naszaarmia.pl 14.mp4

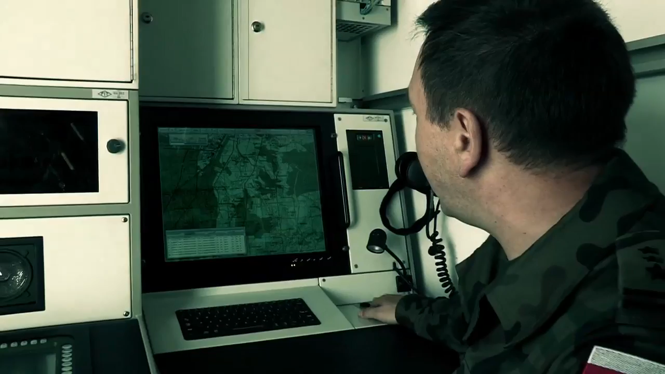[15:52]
Rozpoczęło się właśnie strzelanie pododziału rakietowego, który obsługiwany jest poprzez tą właśnie stację.